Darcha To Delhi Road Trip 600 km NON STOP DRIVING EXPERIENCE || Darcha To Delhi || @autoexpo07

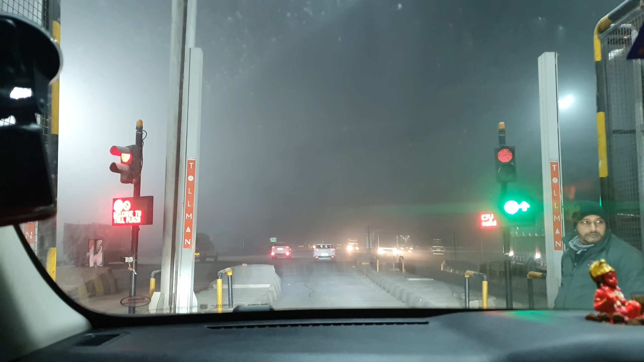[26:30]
बड़ी तकड़ी ए वाइस देखो पॉरा देखो कितना है भाई साबकोर आप जैस देख रहे हो जैसे ऑफिसली एंटर हुए है पंजाब
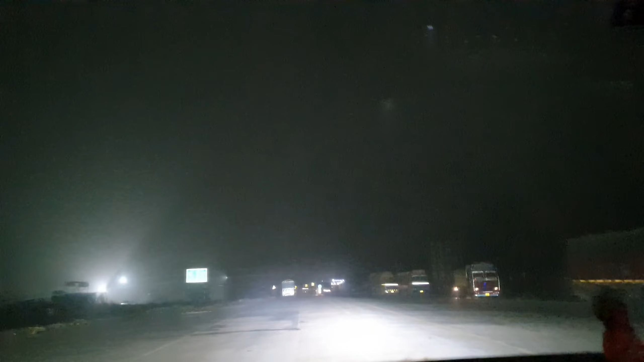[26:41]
के अंदर कोहरा आ गया और विजबल्टी जो है ना भाई वह एक किलोमेटर की भी नहीं रही एक दम देखो
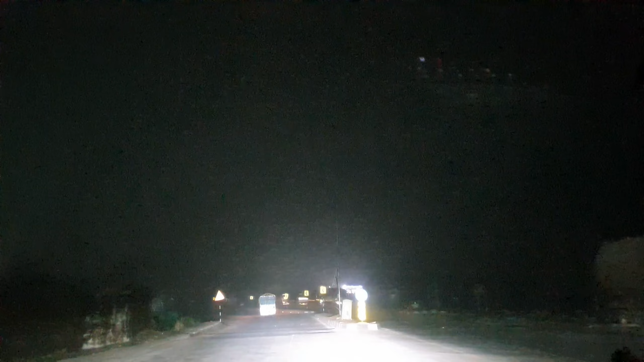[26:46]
पंजाब का नाम बदलना पड़ेगा मेरे कोहरा
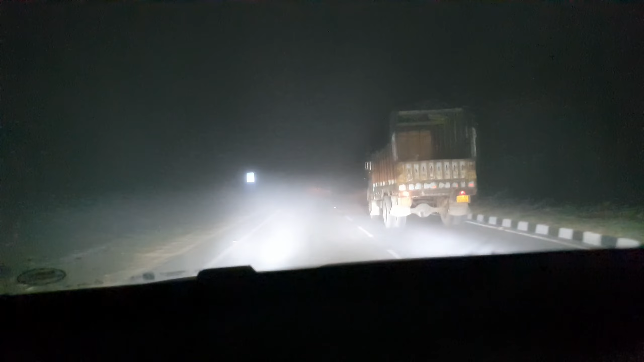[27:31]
अभी 9 � चल रहे हैं ना तीचे ले ले इस देव लोग कितना को रहा है एकदम से बहुत को रहा है भाई यह तो वाई साब जबदस्त को रहा है गाइस
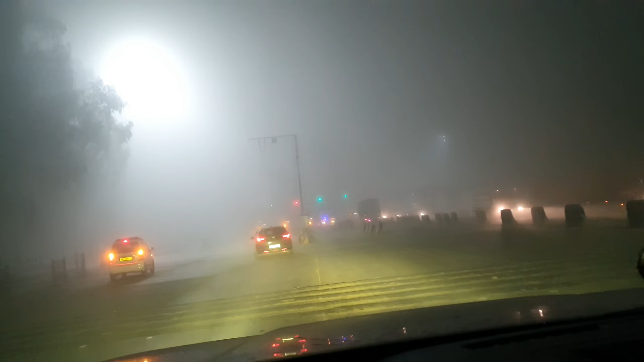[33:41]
तोल पर गाड़ियां खड़ी हैं यह देख लो ऐस यह टोल पर गाड़ियां में अठीक उनसी लैन में जाना अपने को इस असफोल नगैंशने पार्शल वह जाएन रहे जी अधून दल्वा
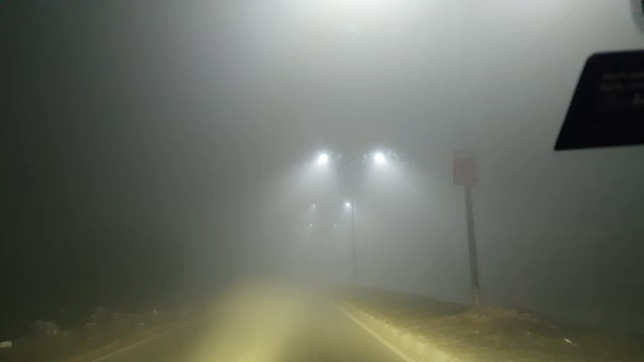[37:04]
नजर नहीं आ रहा भाई और कसम से फट रही है स्वाड़ी चलाने में आप देख लो कुछ दिख रहा है आपको दिख रहा हो तो बता देना यार मेरे को तो कुछ नहीं दिख रहा मुझे 50 मीटर की वीजबल्� तो फाइनली हमने अभी अमबाला का टोल पार किया है अमबाला पानीपर ताला और